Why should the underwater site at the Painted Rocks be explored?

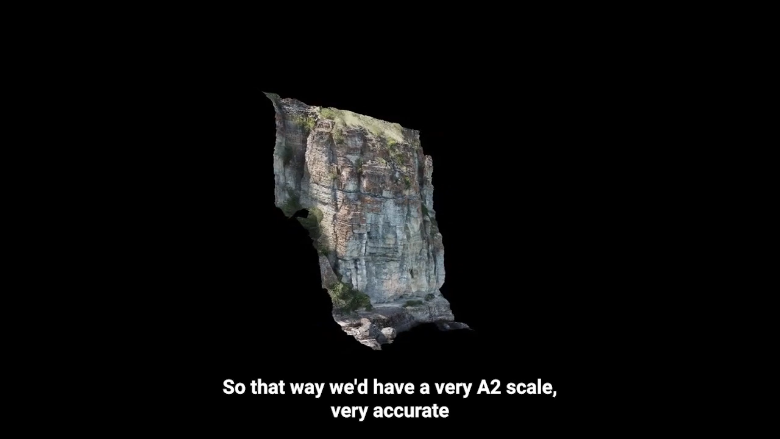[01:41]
So that way we'd have a very, a two-scale, very accurate depiction of everything above the water and below the water that we can have for archeological catalog.